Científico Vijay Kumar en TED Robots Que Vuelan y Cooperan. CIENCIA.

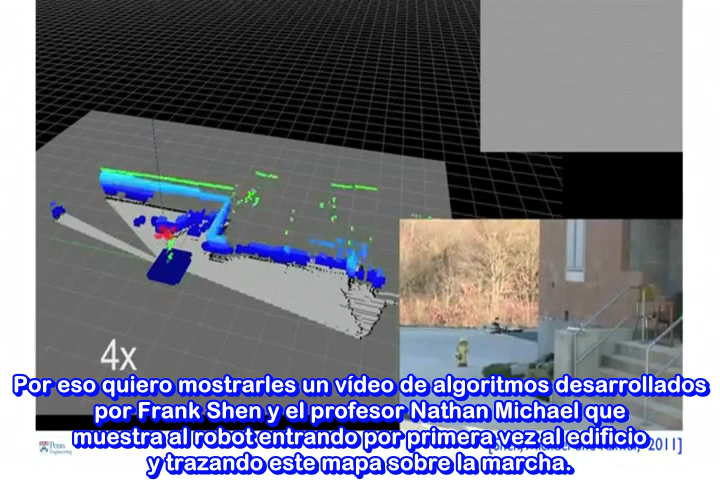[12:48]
So I want to show you a clip of algorithms developed by Frank Shen and Professor Nathan Michael that shows this robot
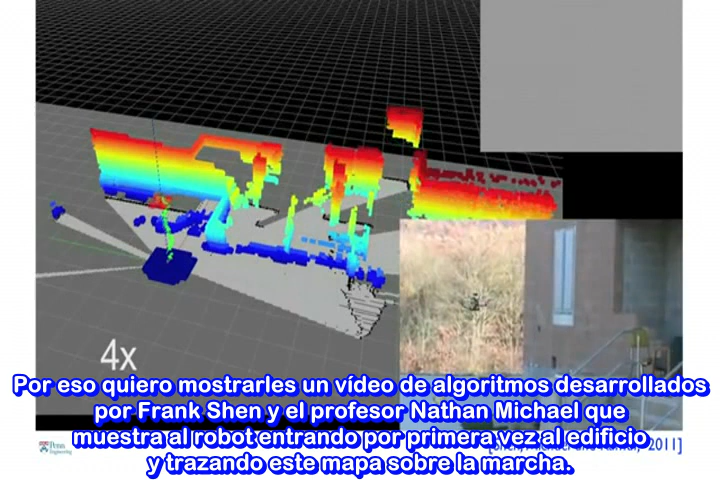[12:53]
entering a building for the very first time and creating this map on the fly.
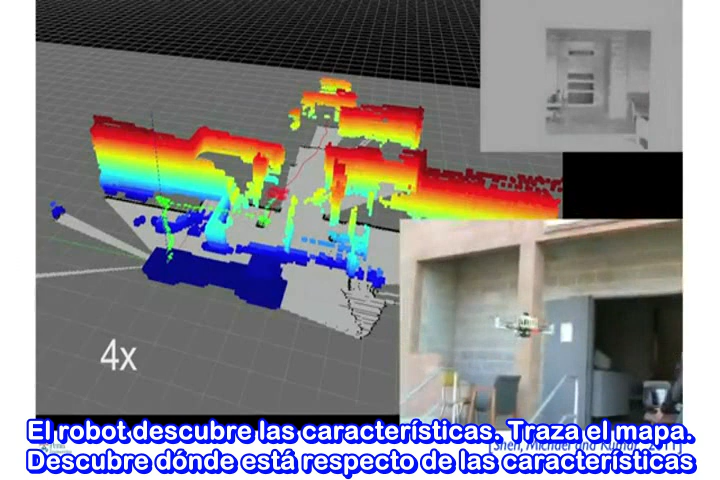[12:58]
So the robot then figures out what the features are, it builds the map,
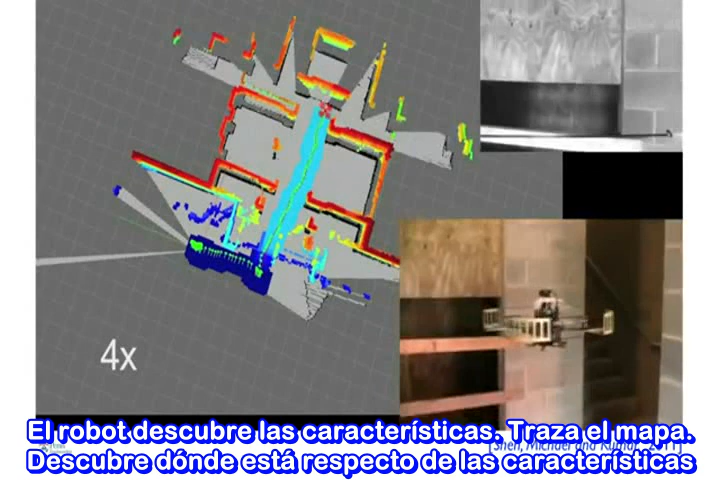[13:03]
it figures out where it is with respect to the features, and then estimates this position 100 times a second,
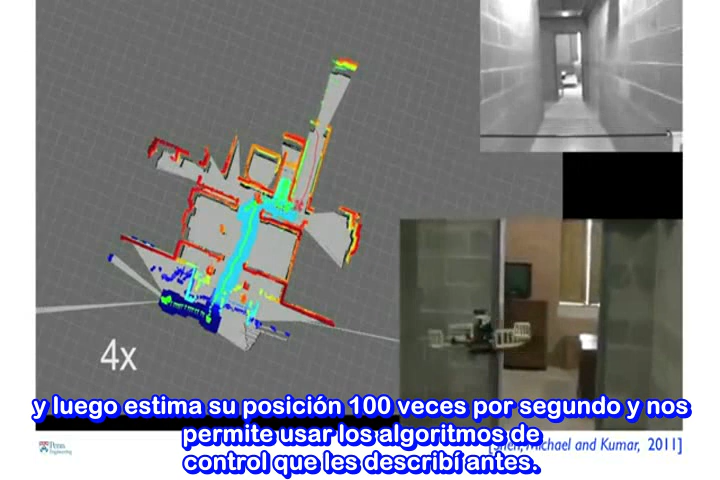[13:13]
So this robot is actually being commanded remotely by Frank, but the robot can also figure out where to go on its own.
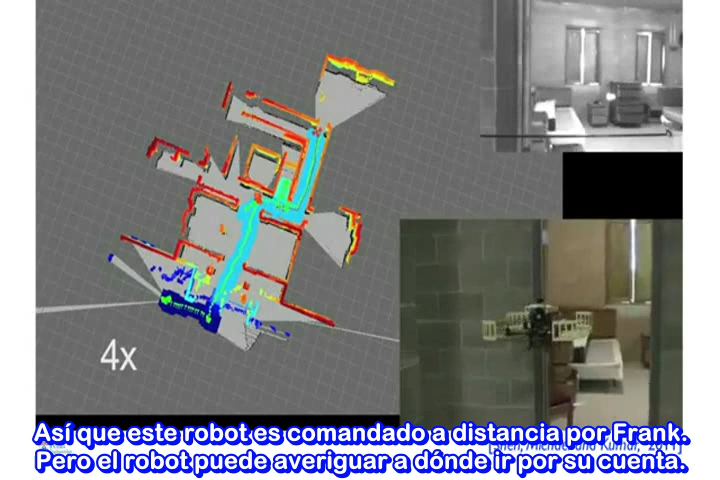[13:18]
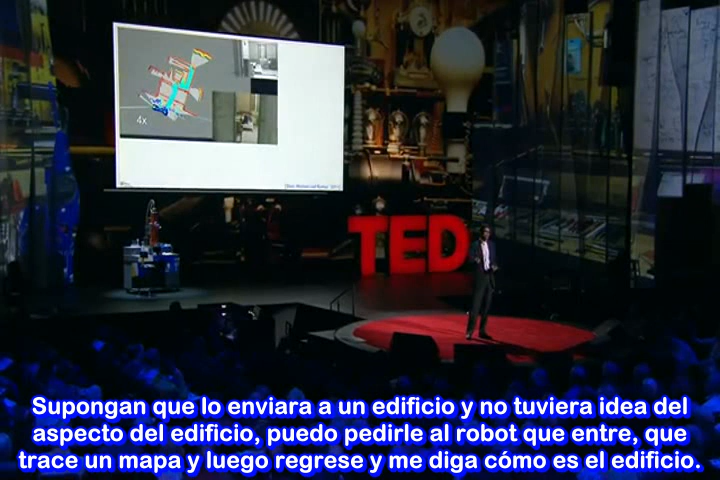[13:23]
So suppose I were to send this into a building and I had no idea what this building looked like, I can ask this robot to go in, create a map, and then come back and tell me what the building looks like.
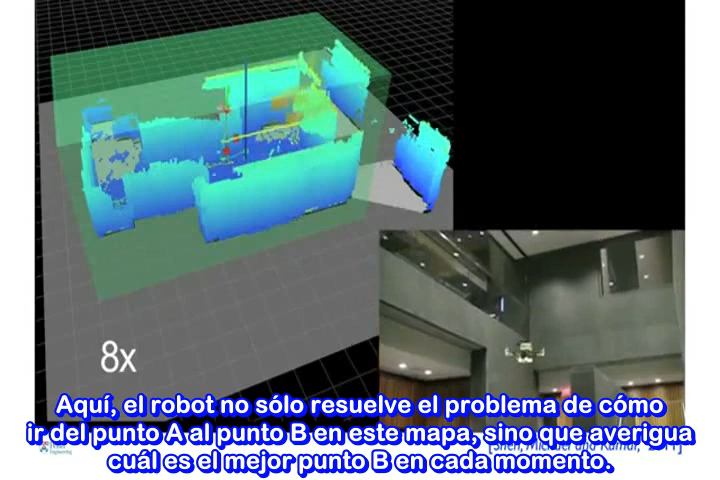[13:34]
So here, the robot is not only solving the problem of how to go from point A to point B in this map,
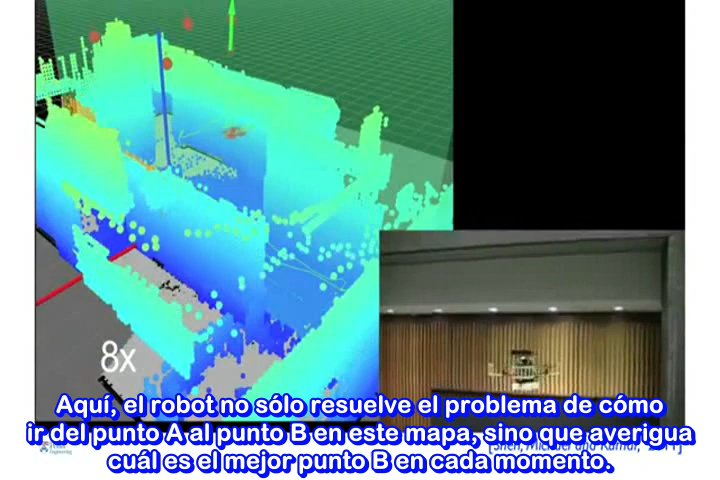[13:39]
but it's figuring out what the best point B is at every time.